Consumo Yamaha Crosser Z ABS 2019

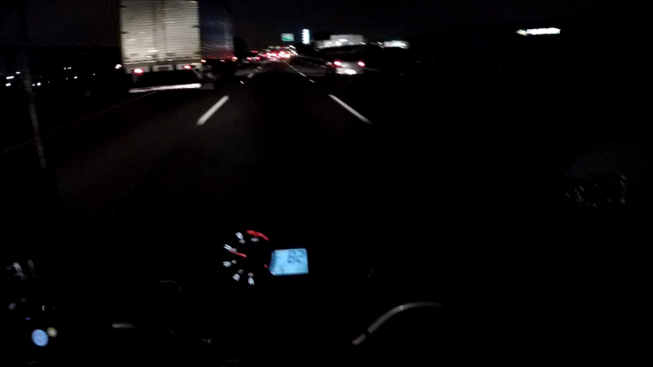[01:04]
Pra quem assistiu aquele vídeo que eu instalei as luzes auxiliares aqui na Crosser É justamente por causa disso Porque eu pego estrada todo dia Não é um trecho muito grande, mas... Olha, o cara não tinha me visto Não é um trecho muito grande de rodovia Mas a gente tem que ficar sempre visível, sempre bem atento
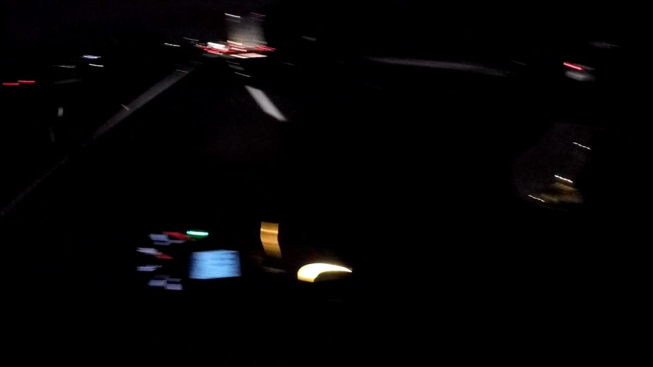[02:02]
Ó, tá dando sinal de farol já É bem complicado aqui Se vocês... Verem o caminho quando eu faço pra vir para o trabalho É bem complicado É um festival de infrações de trânsito Tanto pelos outros motoqueiros Carros, caminhões É inacreditável O limite aqui dessa rodovia é 90 Mas ninguém respeita isso daqui não E se andar a 90,